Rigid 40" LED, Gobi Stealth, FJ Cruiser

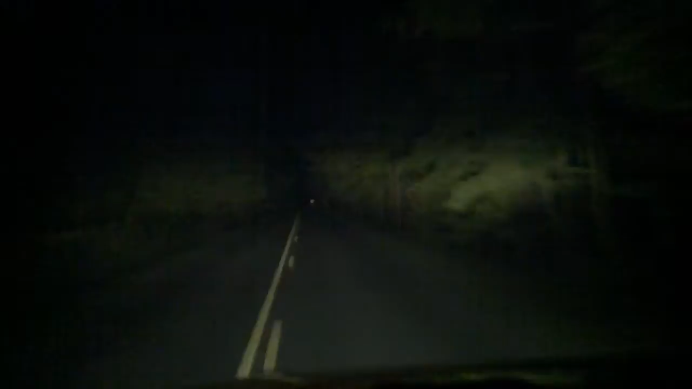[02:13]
Let's throw a little bit more light on this rigid 40-inch LED bar. Whew! I'd say that kind of lights up the night.